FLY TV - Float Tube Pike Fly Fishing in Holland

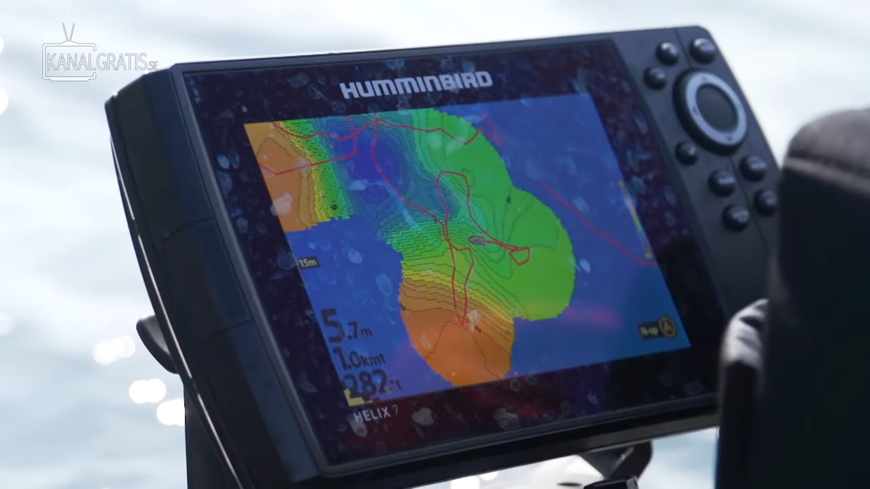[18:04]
On screen: depth 5.7 m
A lot of the fish is standing from the edge between 5 to 8 meters down.
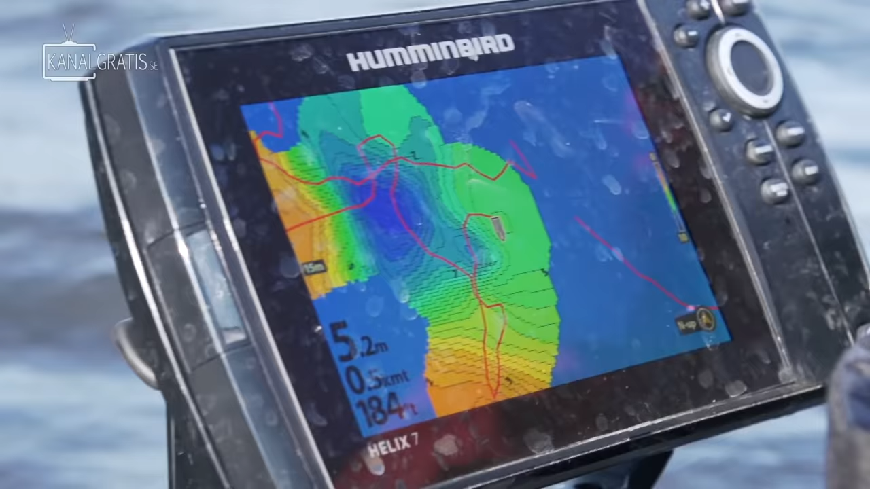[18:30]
On screen: depth 5.2 m
So here you see this deep hole.
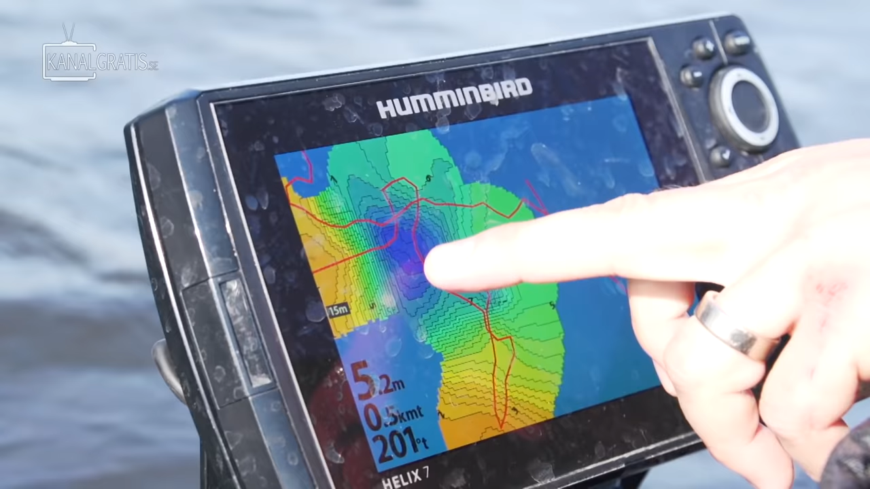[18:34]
On screen: depth 5.2 m
It's 9.5 meters at the deepest here. And then you can see the edges here around 5 to 6 meters. We caught the fish along these sides here.
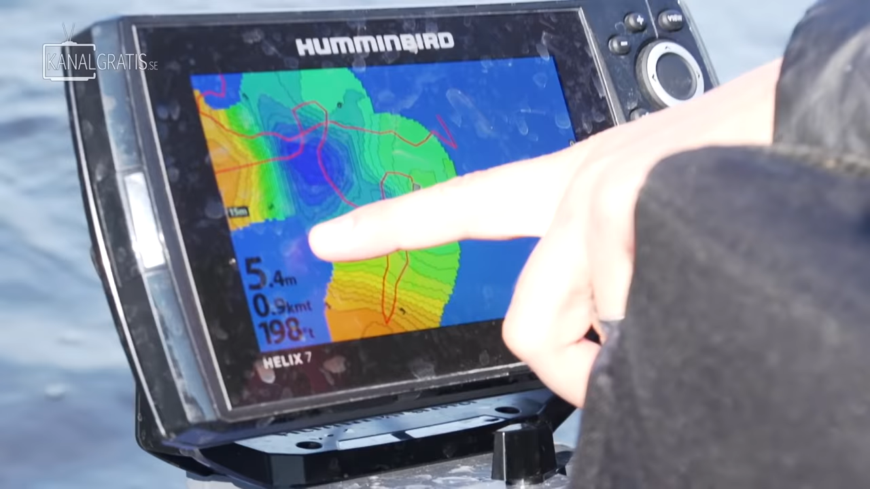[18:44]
On screen: depth 5.4 m
So we're trying to fish the drop off between 5 to 7 to 9 meters down here.
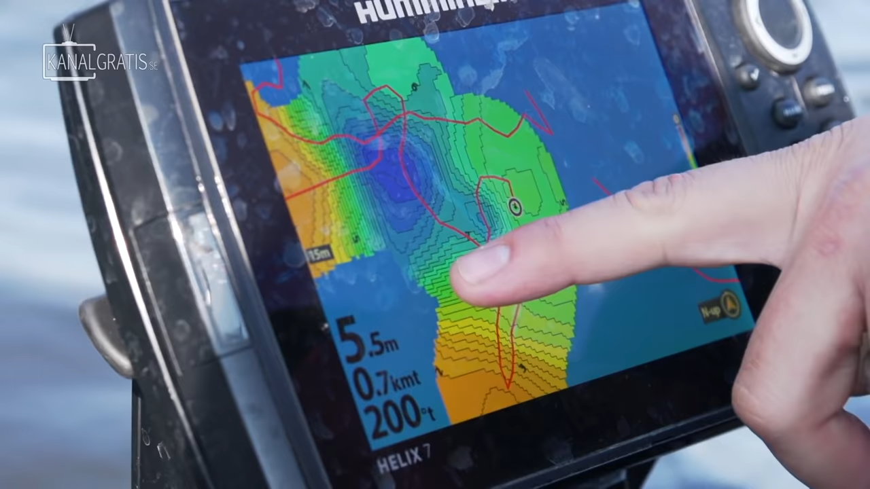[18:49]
On screen: depth 5.5 m
This is where we have caught the fish. You can see in this little bit more shallow part here, when it's not so steep,
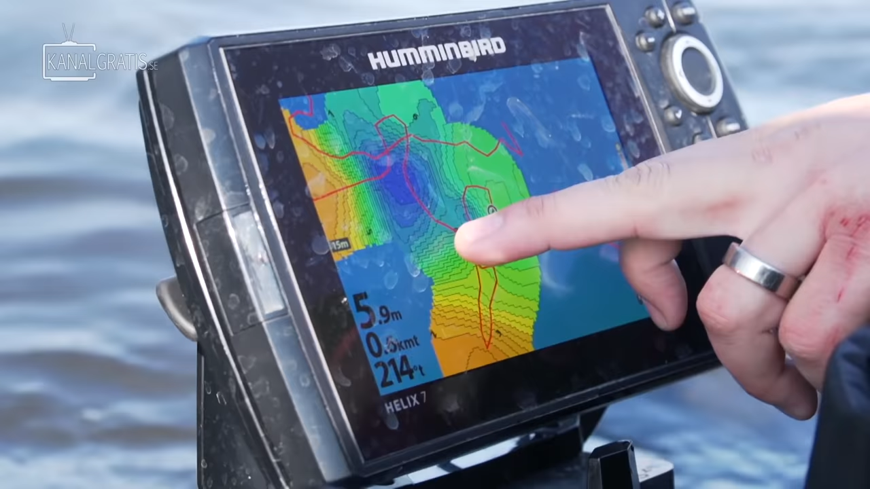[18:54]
On screen: depth 5.9 m
that's we caught two fish in that corner right there. So now we're entering the new water here, as you can see. As you can see, it's starting to create the map here.